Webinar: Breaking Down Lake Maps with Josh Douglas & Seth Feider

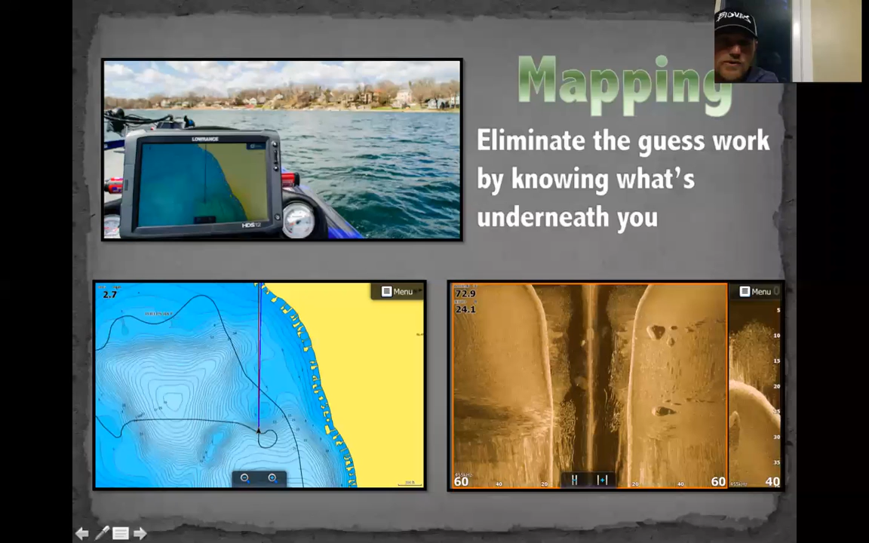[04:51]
look ahead of me on this on this uh shoreline there's really not a point there so for anyone to know that there's a point there you'd have to be guessing i look at my navionics map here on the bottom there is a point and right here is what it actually looks like then i turn to my electronics and find what's going on mapping options we've come a long way yeah still a big fan of uh